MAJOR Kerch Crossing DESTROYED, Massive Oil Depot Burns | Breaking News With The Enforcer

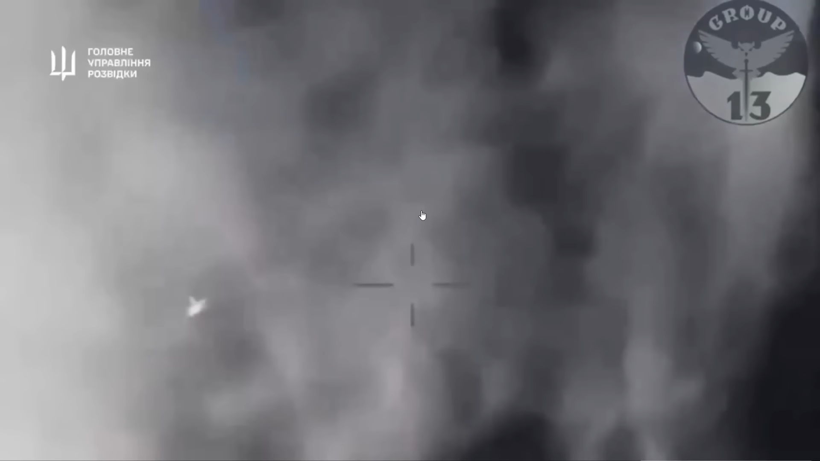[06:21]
we can now see that the drones are watching the russian helicopters on infrared camera
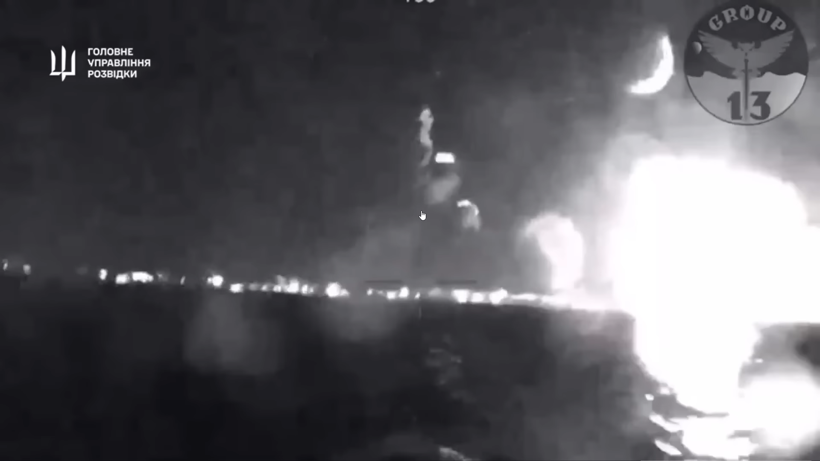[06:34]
and that appears to be an mi-8 we can now see a ground defense fire firing at the ships well more so the kamikaze boats as they make their way in and we see what seems to be some kind of a large explosion to happen right in front
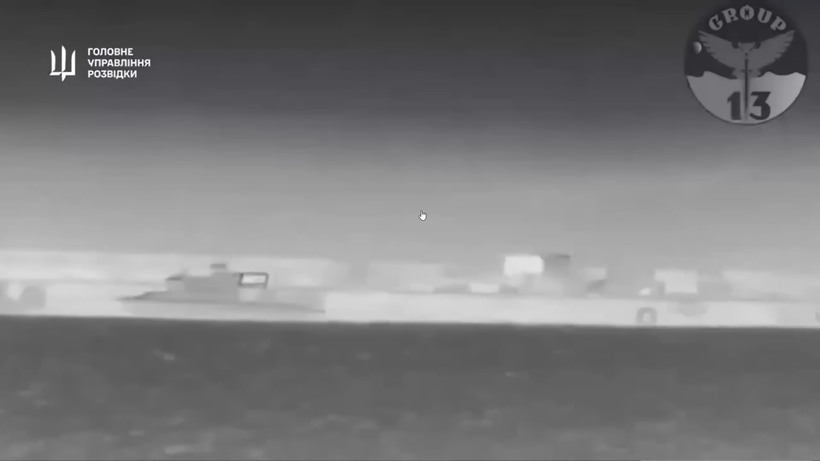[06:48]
of this kamikaze boat and we can now see that they found the coast guard patrol boats and that they're going to ram right into the side destroying them